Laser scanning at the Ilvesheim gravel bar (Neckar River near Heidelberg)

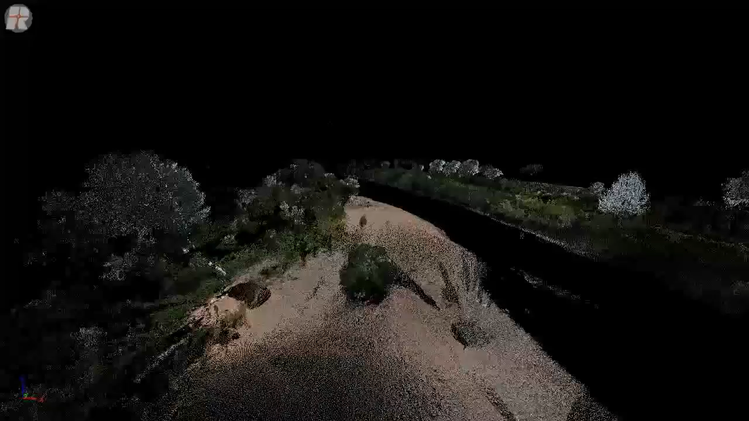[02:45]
but also their colors, using a digital camera that is mounted on its top.